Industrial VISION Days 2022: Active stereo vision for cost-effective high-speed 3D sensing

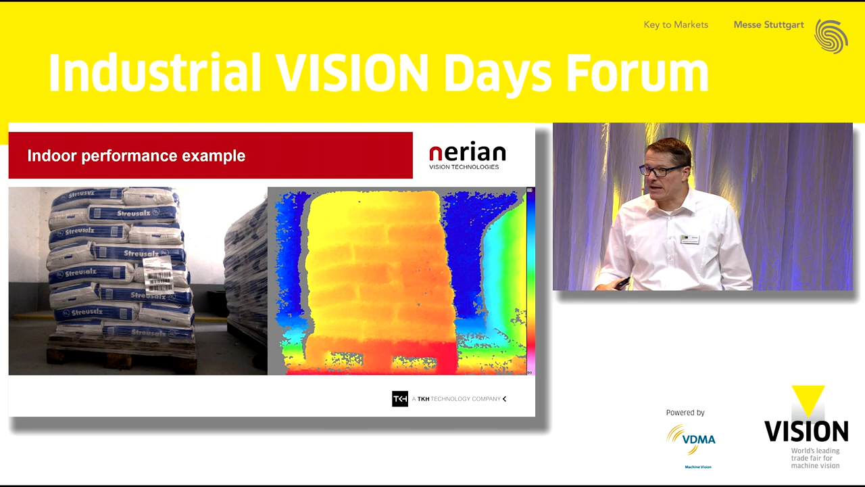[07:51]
So, we have this palette here that's been loaded with bags, and actually the entire palette is foil-wrapped, which makes this a difficult surface to measure. There's also not too much texture there to be seen. But still, we get this very dense depth map that we can see on the right, where we can even make out the boundaries between the individual bags.
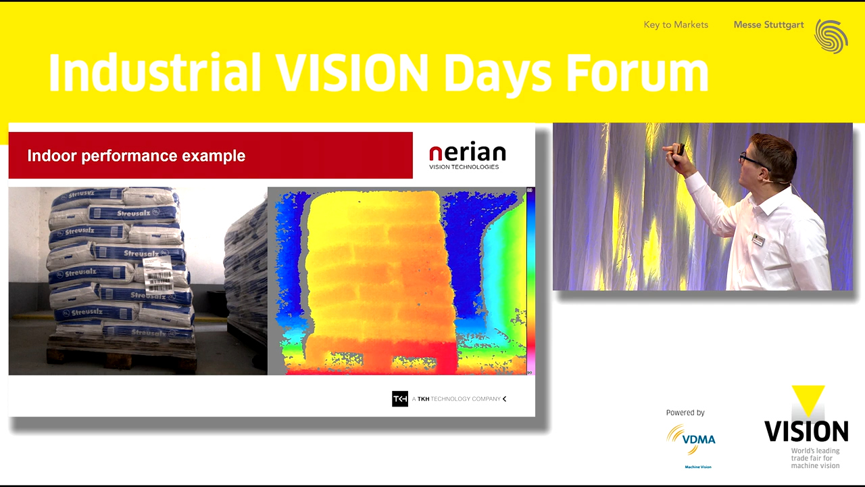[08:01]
As well as, as we even see in this completely blank white background, we still get pretty good dense measurements.
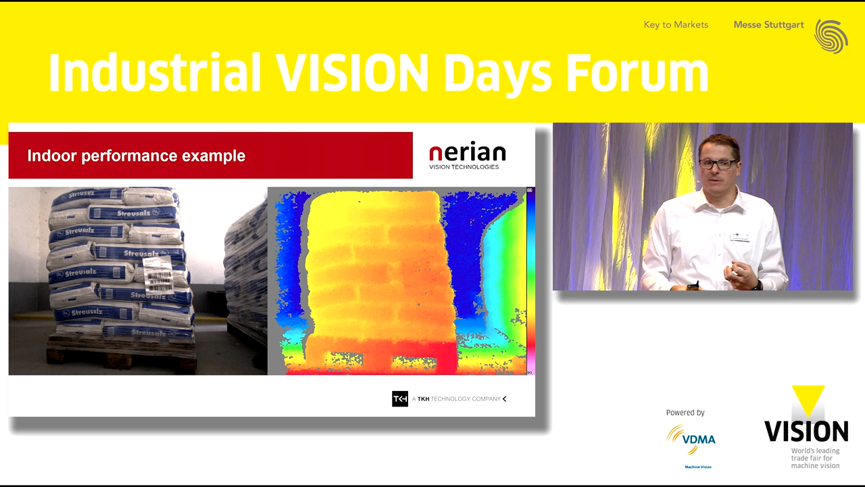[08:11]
If we take the camera outdoors, this is the performance that we get there.